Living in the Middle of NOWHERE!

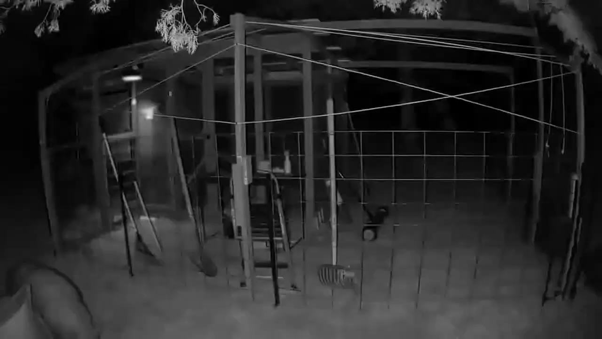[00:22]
coming out here by the chicken coop digging holes or eating or something and he never comes out at night I don't know what the hell he was doing